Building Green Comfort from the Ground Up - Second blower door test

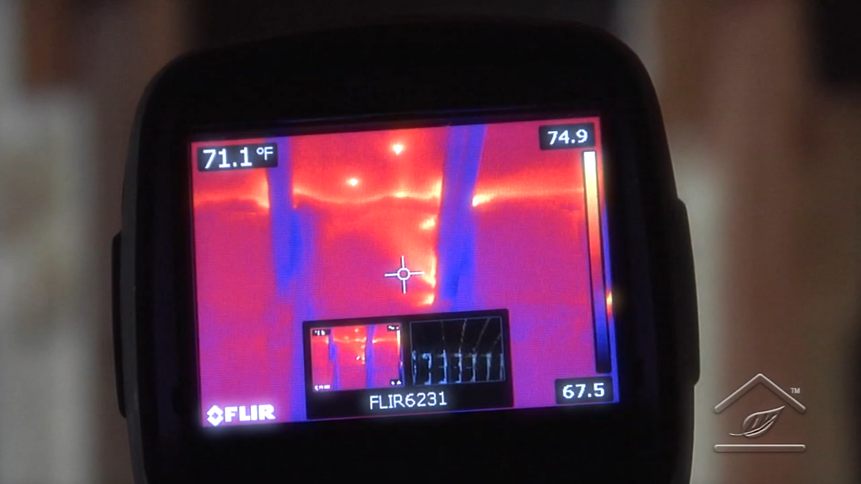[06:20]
On screen: spot 71.1°F
I remember with your IR gun, you could say, Oh, I could, you could see things differently than normal.